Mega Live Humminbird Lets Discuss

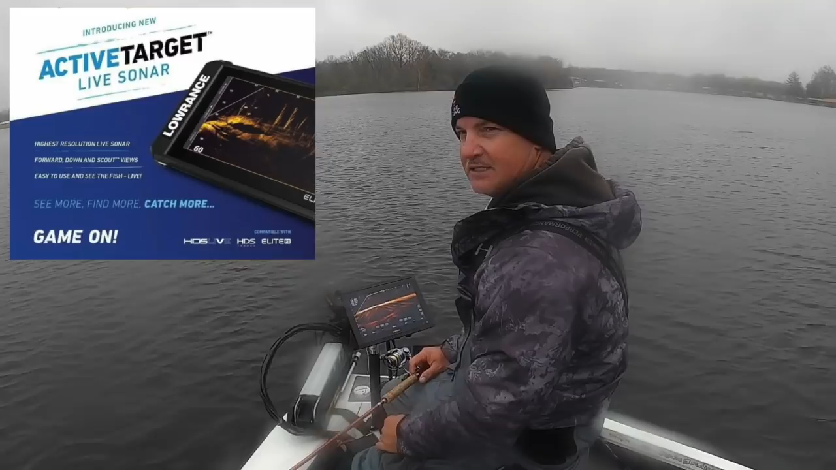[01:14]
their new system that they have coming out going to be better so right now we're scoping right now at 50 foot out we're looking for those fish we're doing a combination of